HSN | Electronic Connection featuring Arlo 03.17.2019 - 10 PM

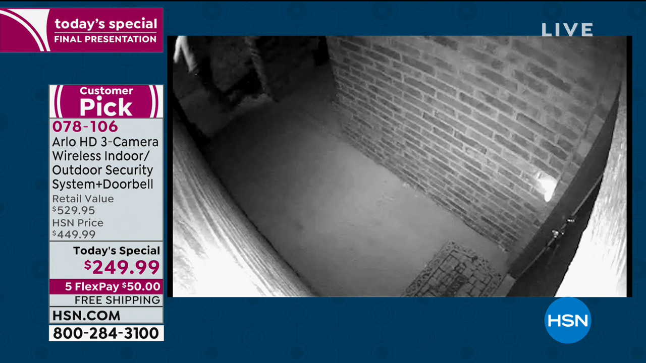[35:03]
So the black and white, it still records during the day or night.